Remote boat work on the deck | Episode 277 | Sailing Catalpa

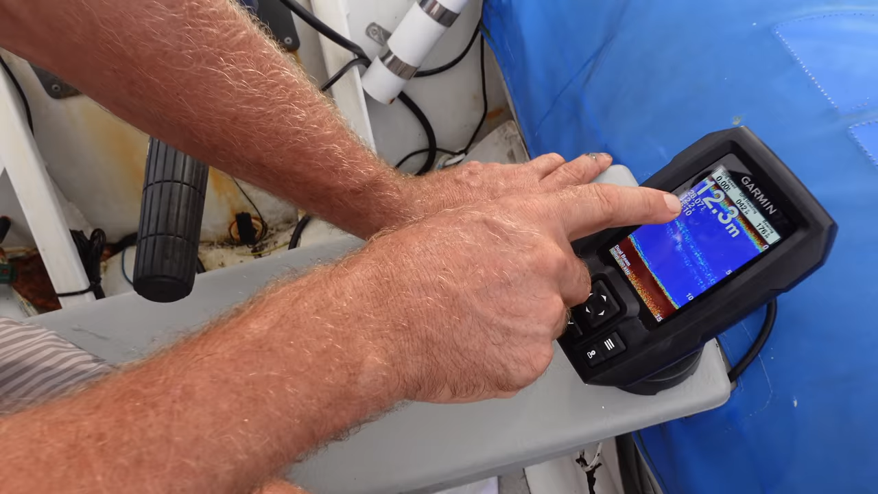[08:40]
volts i think 12 volts is about halfway so she's about half a battery
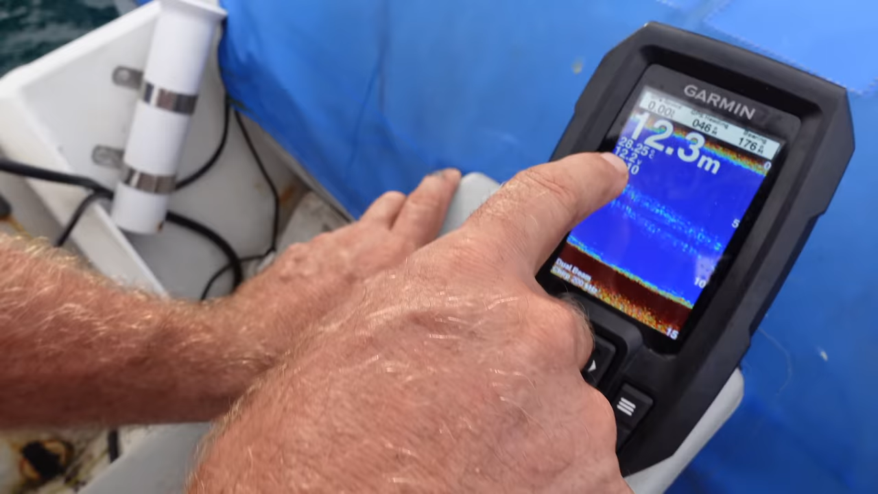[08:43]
On screen: depth 12.3 m
um so i'm going to start it up now and um let's just see if we get any rise